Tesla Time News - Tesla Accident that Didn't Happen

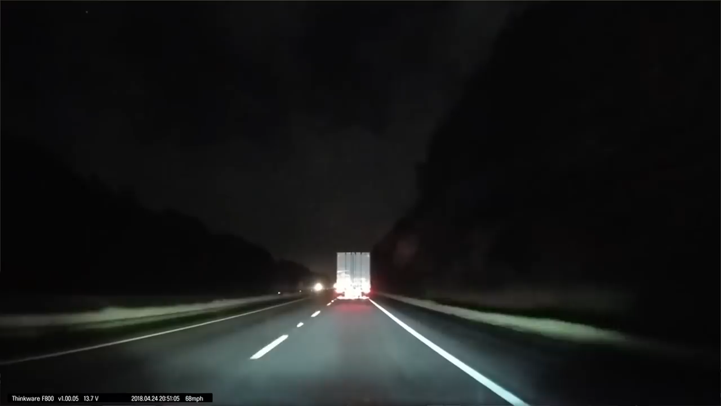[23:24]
So on the show, we talk a lot about accidents that happen in Teslas just because- Oh no. Is there an accident that's going to happen? On the news, they always cover all of the Tesla accidents. So today- I don't want to see another accident. We're going to show you a not accident. This is an accident that didn't occur. Wait, what just happened there? As you can see, autopilot actually took over the wheel there. Wait, this is a Tesla on autopilot. Yep. And a truck is passing on the left. And it swerves into his lane. And then the autopilot took over? Yep. It was raining. It was nighttime.